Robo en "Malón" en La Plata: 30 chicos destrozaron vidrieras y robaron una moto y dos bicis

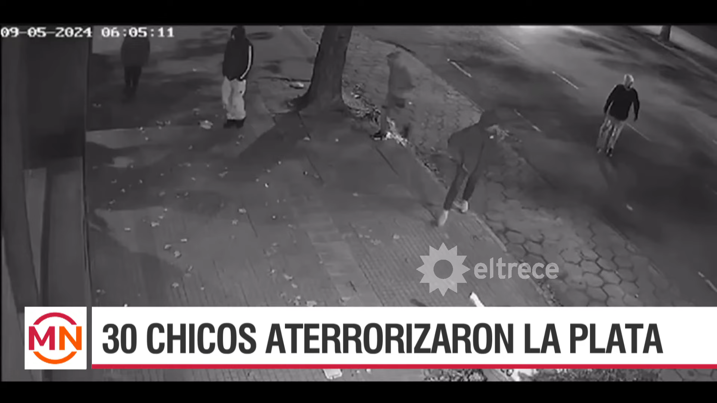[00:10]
Con el teléfono celular, se graban y después lo suben al TikTok. Miren esto.
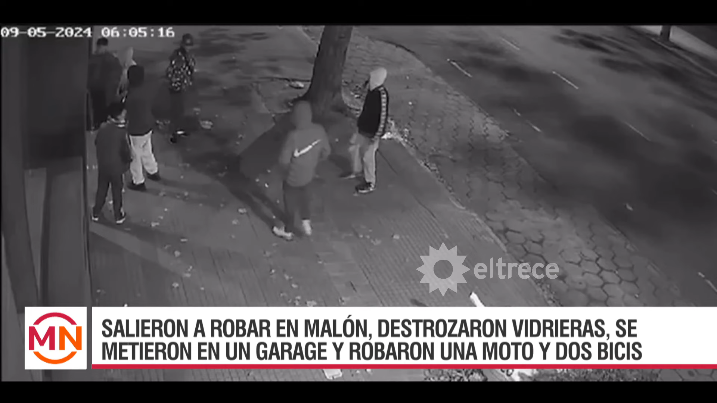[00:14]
Este es un grupo, es un malón, porque ya los piranhas me quedan chicos, que fueron a un edificio, agárrense ahora,
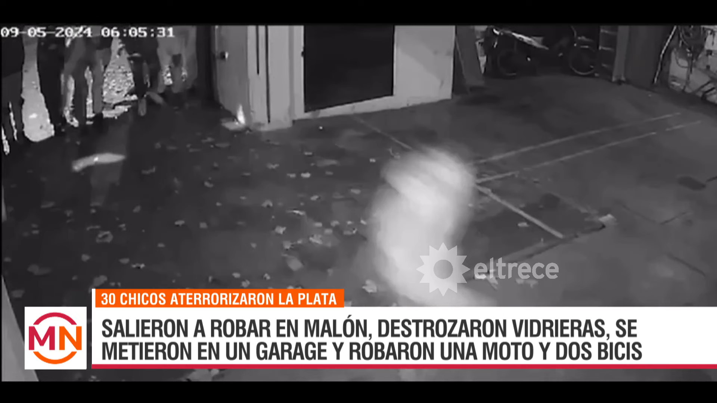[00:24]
de la calle 50 entre 3 y 14, sí, y cerca de la Plaza Moreno, cerca de la Municipalidad, cerca de la Catedral de La Plata, pasa esto a metros nada más.
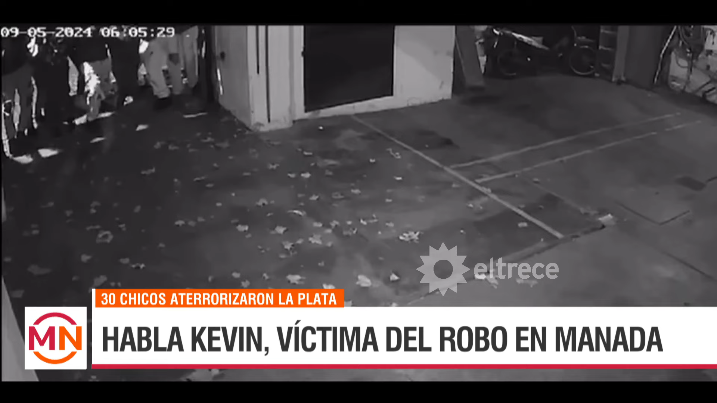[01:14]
Siete tenían el portón y tres, después tres entraron. Entraron todos y tres tenían el portón.